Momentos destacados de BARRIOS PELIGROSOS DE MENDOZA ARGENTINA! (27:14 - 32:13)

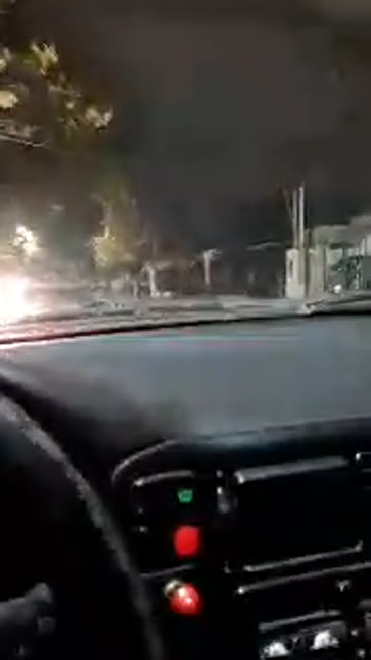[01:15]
¿Qué carajo es esto? Mira la torre
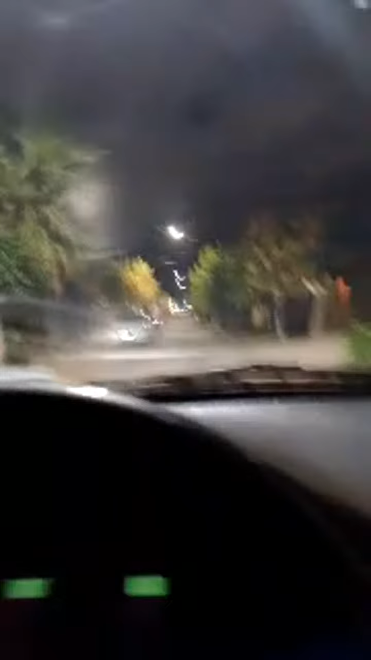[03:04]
Mirá el toldo este Si, un toldo Pero mirá el auto que hay ¿Qué onda? No, no, mirá lo que es esto Mirá lo que es esto